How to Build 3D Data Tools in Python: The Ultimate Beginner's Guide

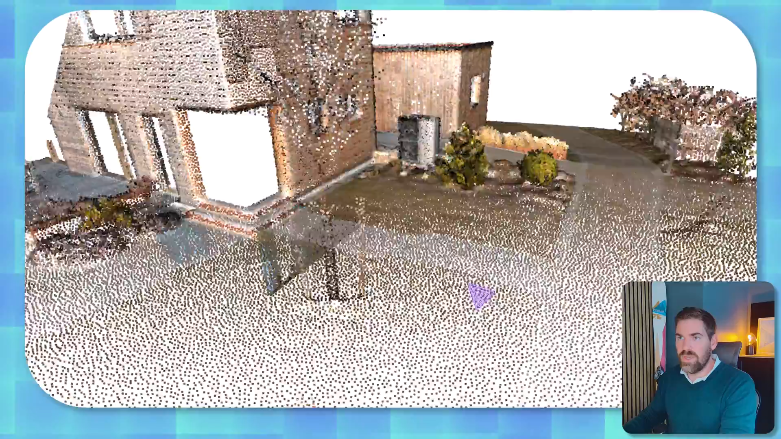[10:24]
with open 3d so this is super cool because you don't need any external
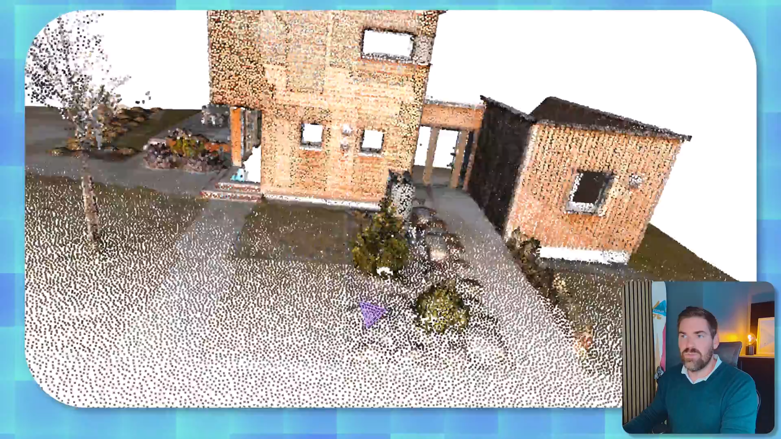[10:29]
software you can play with actually very big point cloud directly locally and this is where it's very very hard to replicate that with cloud setups where you don't use your local
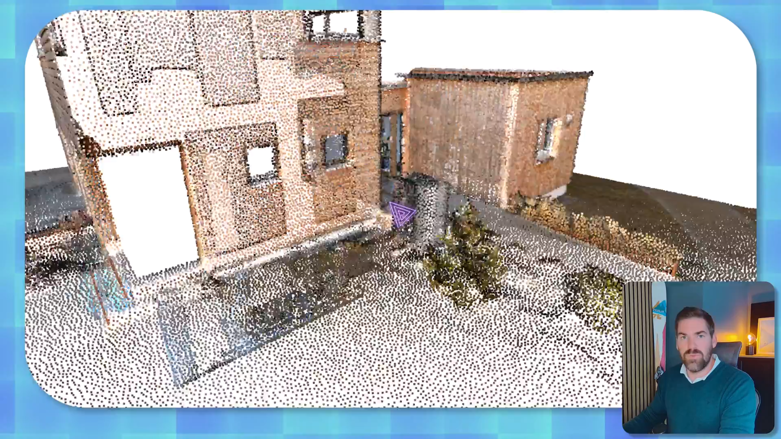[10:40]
computation capabilities all right so some very quick tricks here you can increase the size of the point or decrease that with plus or minus and
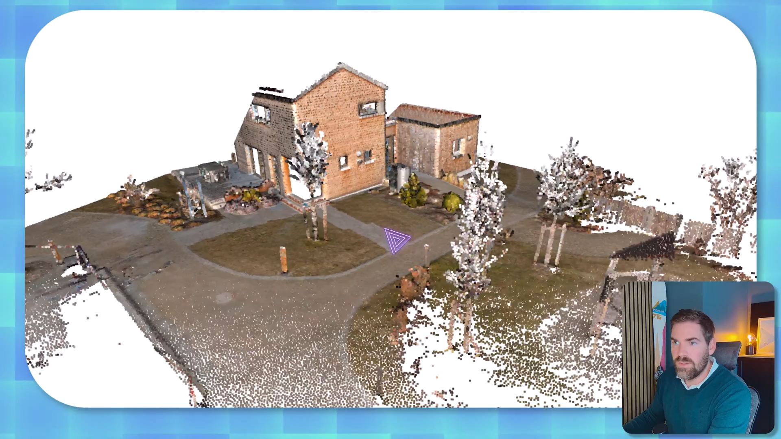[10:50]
you can also show the normals if i click n and decrease you can see the normals in our
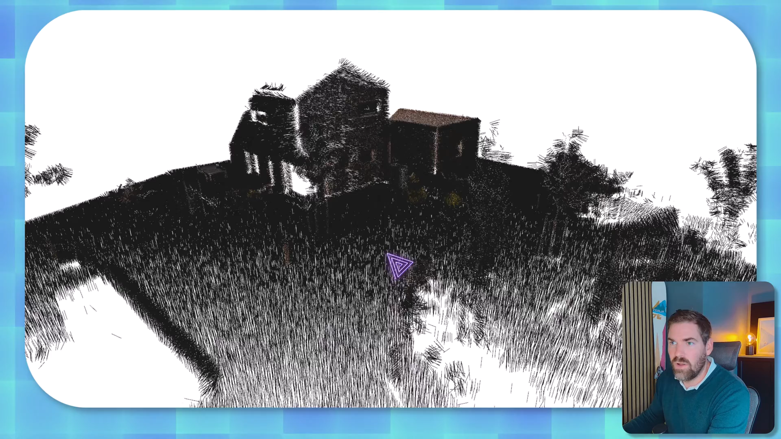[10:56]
point cloud and you can change the color mapping for example to show
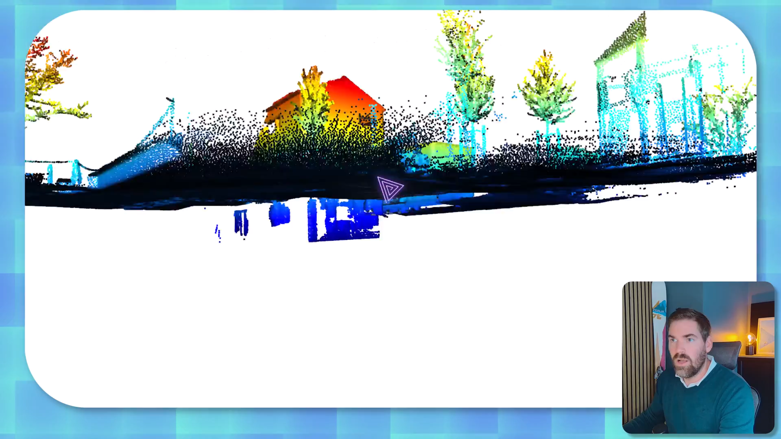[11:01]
the z progression right in red it's very high and blue it's very low one
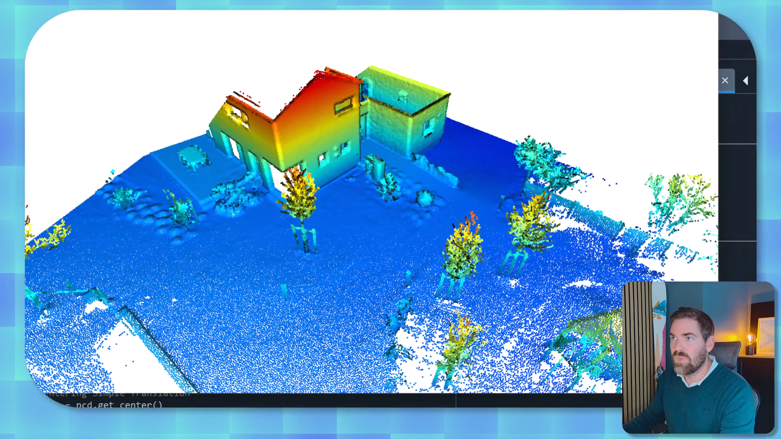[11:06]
little trick that i can also show you that you can modify instead of having o3d.visualization.drawgeometrypcd you can just keep the draw like this
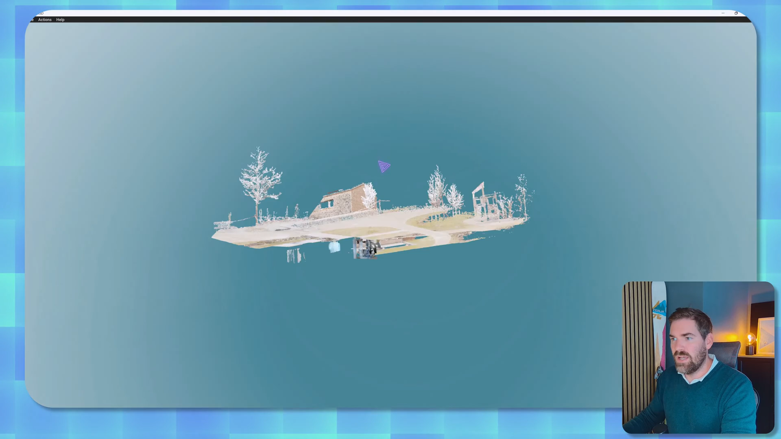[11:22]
and you see that it opens a window which is actually very interesting in a way that you have
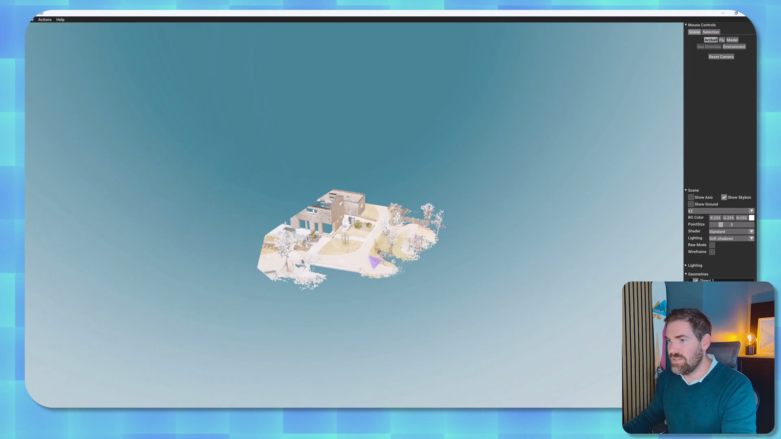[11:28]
some settings and here what kind of settings are interesting it's really like an app you can control the point
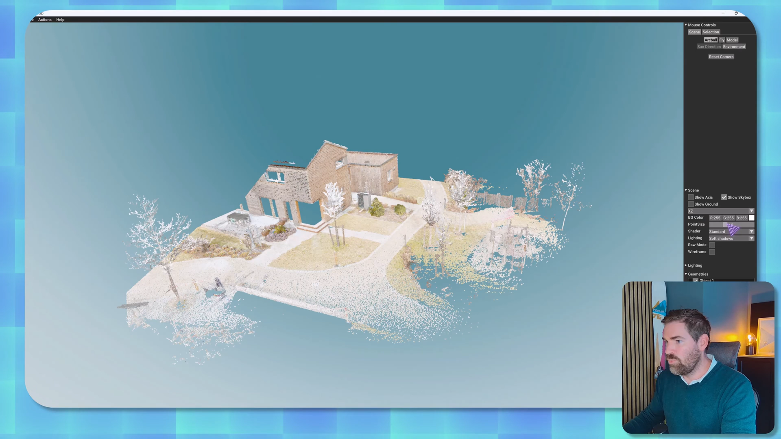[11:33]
size but that we already know we can control the shader this is standard but you can use
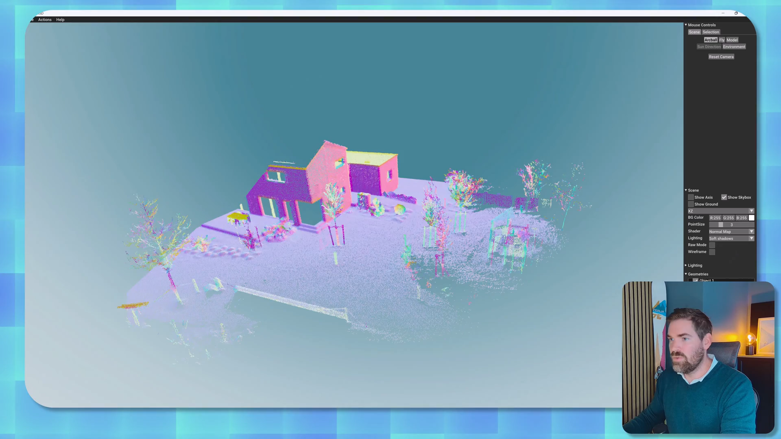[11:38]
the normal map or you can use the depth which is cool and you have some kind of
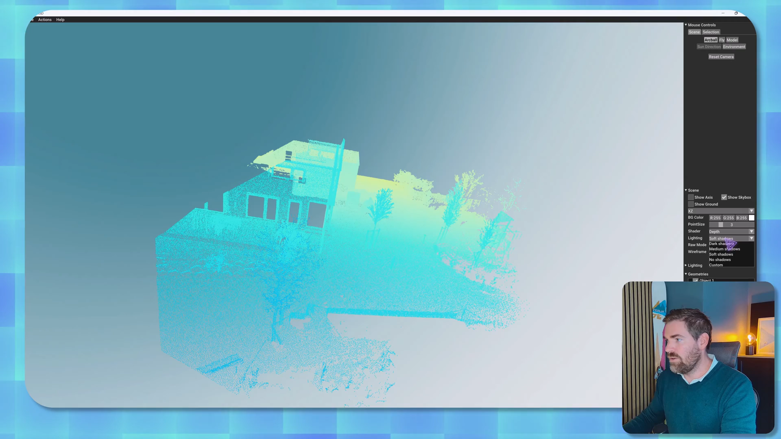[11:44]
lightning possibilities like dark shadow or things like this and then finally you can move within your point cloud not with an arc but you can move in
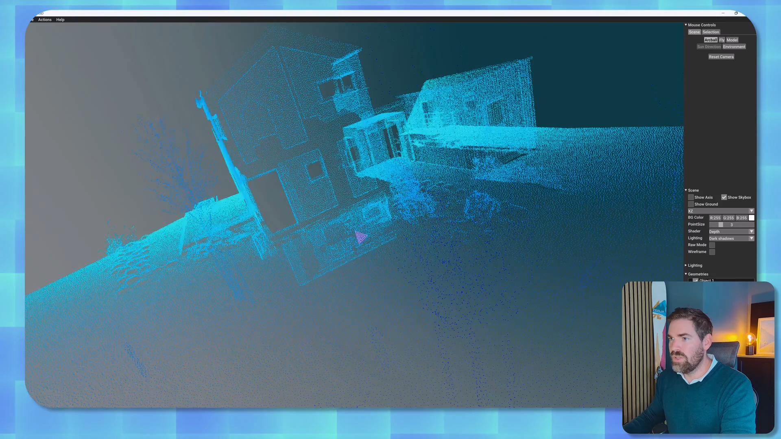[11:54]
your point cloud maybe with like a flying capability i will change
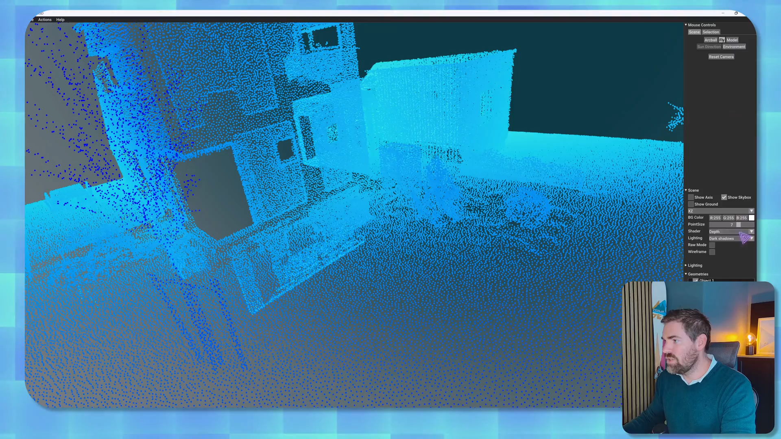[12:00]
not to depth but to standard and then i could move around like a video game with
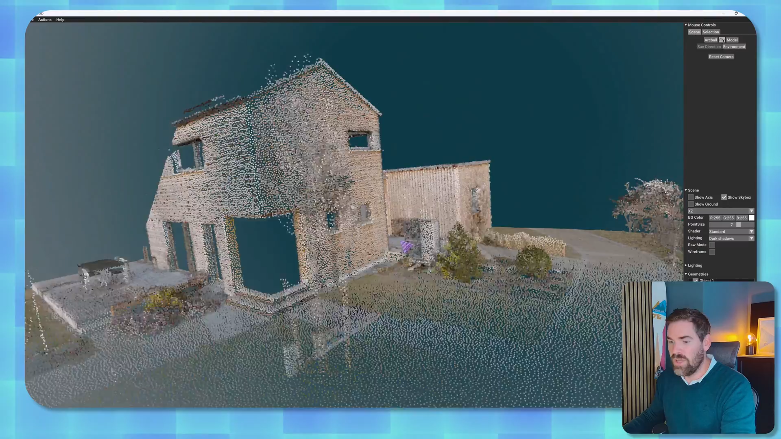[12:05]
qsd and a up and w down with
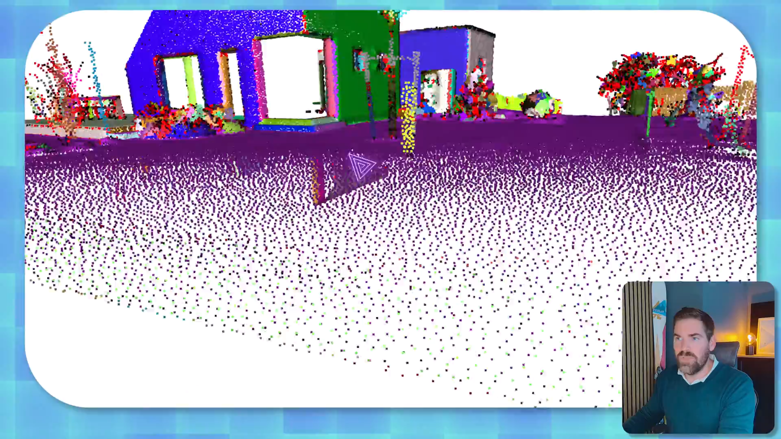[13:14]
this is all done with python with our minimal setup as you can see so this is an